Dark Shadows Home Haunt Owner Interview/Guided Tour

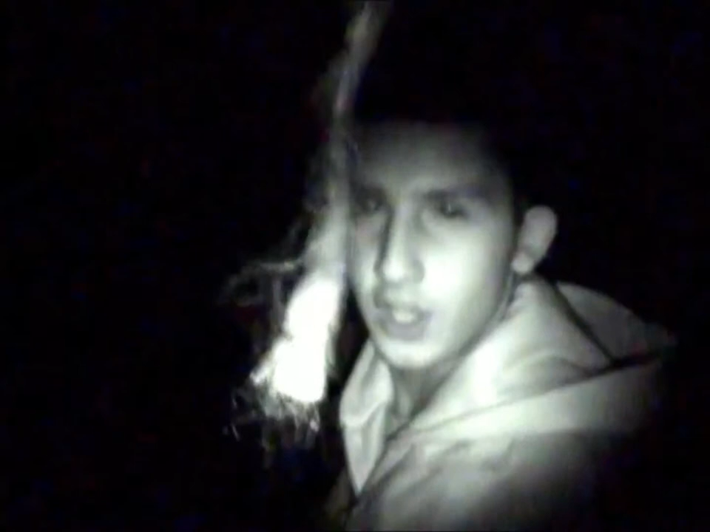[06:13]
Of course, we've got the fog machine there that they've got. And a bridge. You built a bridge. We've got the bridge. We've also got the water, so it seems like we're going over a pond. All the leaves and stuff.
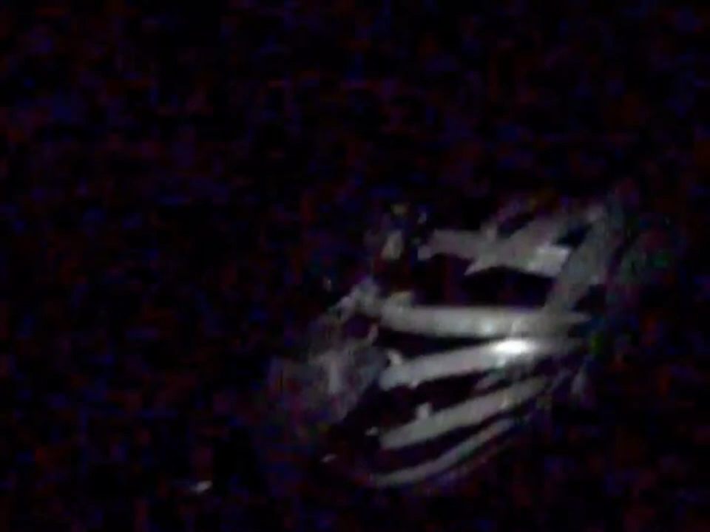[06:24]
There's usually an actor right here. We've got the water snakes to add to the detail. There's an actor right there.
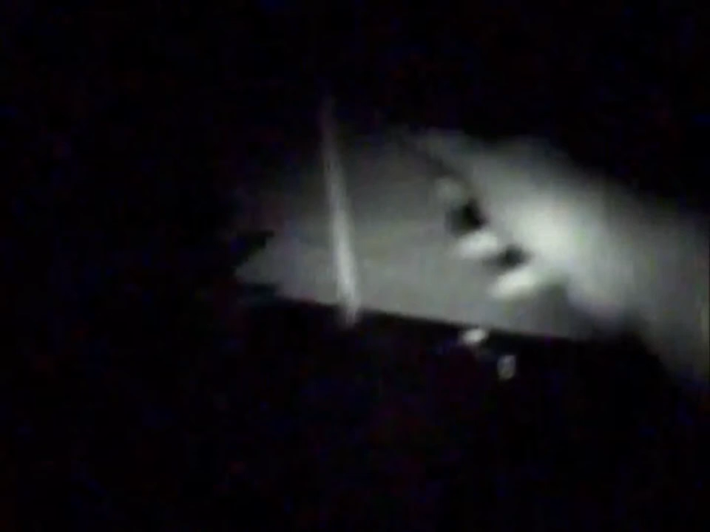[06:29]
There's an actor right there that comes out and reaches to grab out at him. Yeah, exactly. We'll be looking at the snake and I'll have an actor come out and reach in at him. There's actually a good effect. Let's see if you want this there.
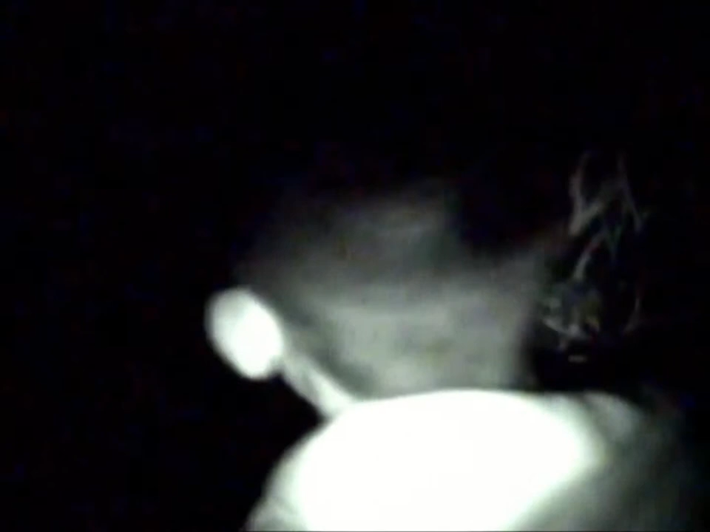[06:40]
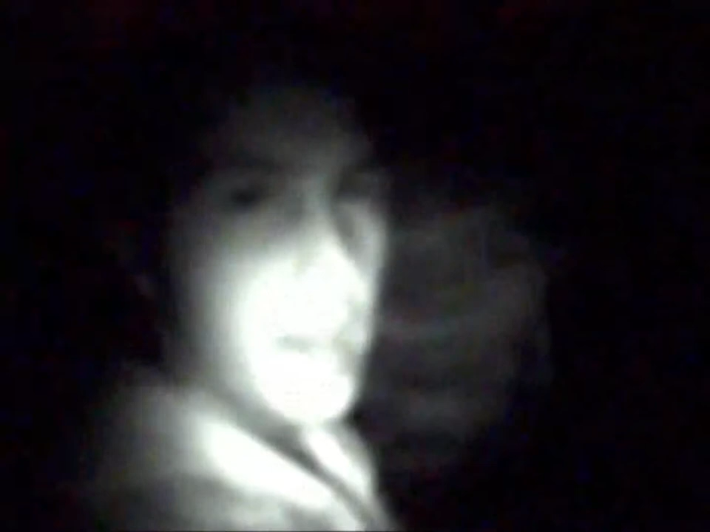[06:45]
Just try to do like a catacomb area where you've got the mummies and all the skeletons. Kind of dark in here with the strobe light.